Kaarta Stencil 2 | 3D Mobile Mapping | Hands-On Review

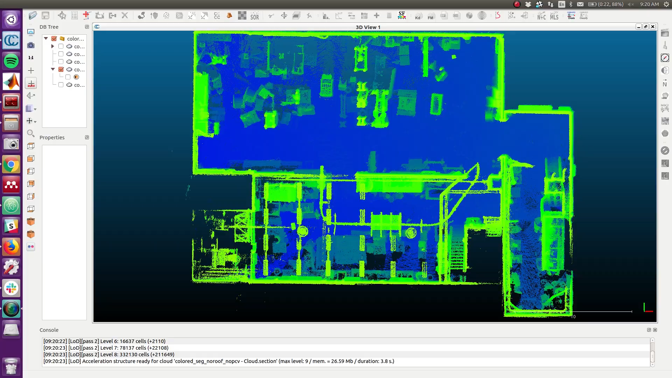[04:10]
with that you can do any kind of post-processing you want.
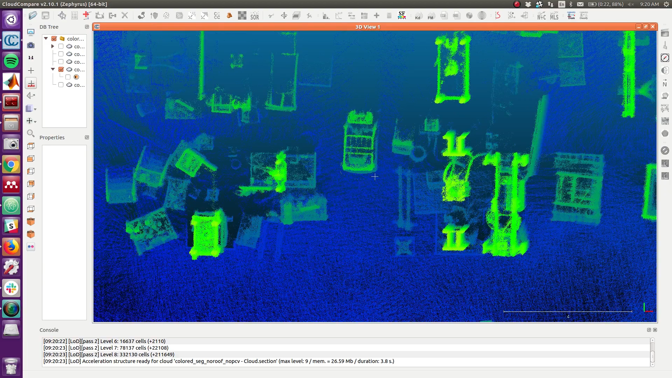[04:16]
So the the stencil comes installed with a program called Cloud Compare which is just an open source viewer and editing tool for looking at point clouds.